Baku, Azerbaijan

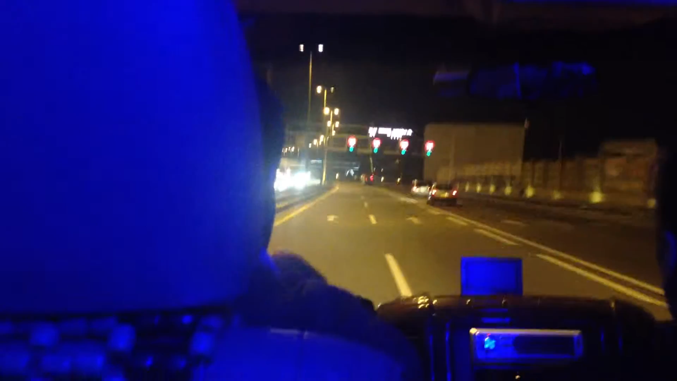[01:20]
Wow, that's crazy, that's sell off. And they actually have the exact same thing on the other side, so they're building more like this.